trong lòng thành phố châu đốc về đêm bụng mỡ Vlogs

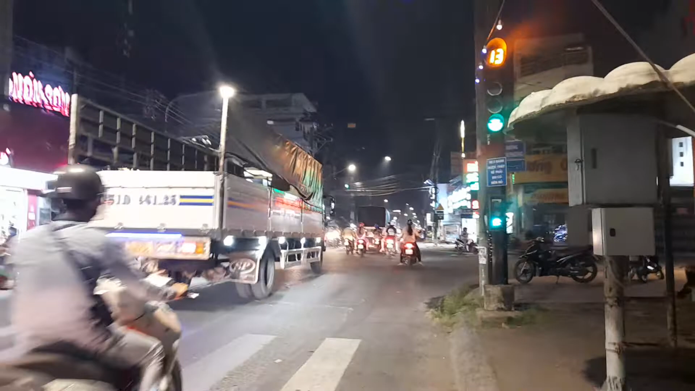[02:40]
Đang đỏ thành phố Châu Đốc mình luôn mọi người.